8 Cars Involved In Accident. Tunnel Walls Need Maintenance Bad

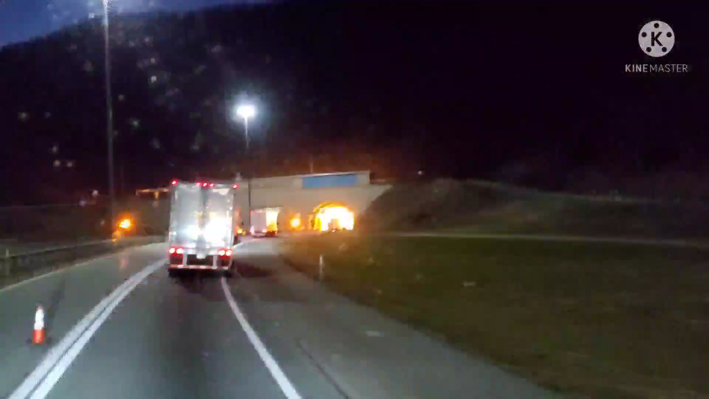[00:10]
I don't like it. Okay? I don't like it. The walls are just tumbling, man.
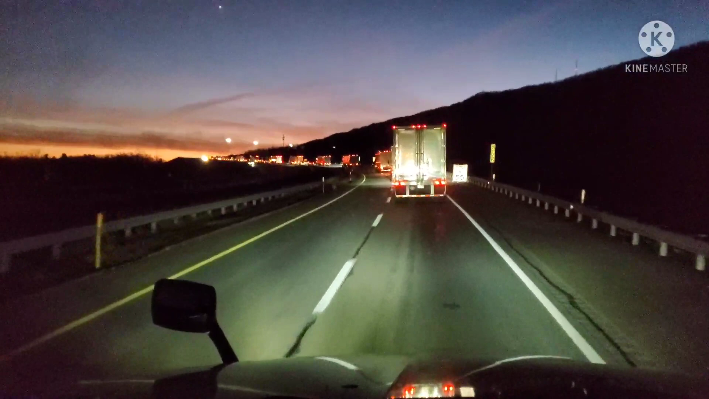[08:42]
Yeah, we getting on up there, y'all. Nice little sight. Getting ready to go in this tunnel here.
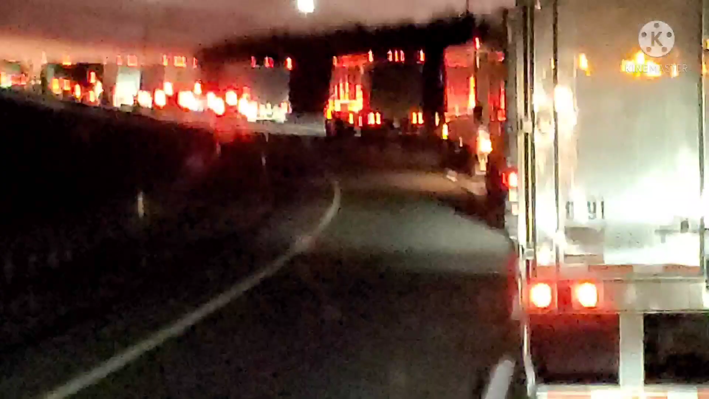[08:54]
Bunch of trucks. Left lane closed. They don't believe in letting four-wheelers in. Y'all don't know what four-wheelers are. That's regular automobiles, pickup trucks, things of that nature.